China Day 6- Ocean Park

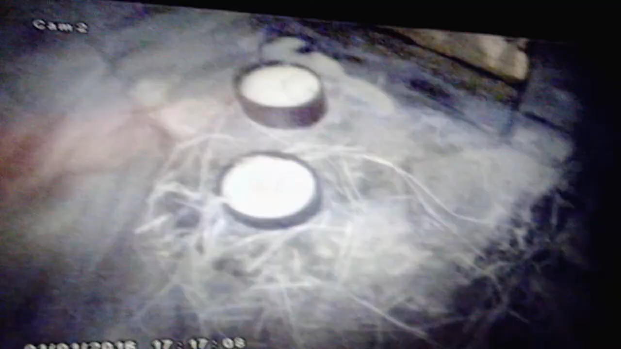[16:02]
Okay, you can't see down here really too well, but in here are these, and they're babies! They're baby Arctic foxes! So, we are ending the night at Ocean Park.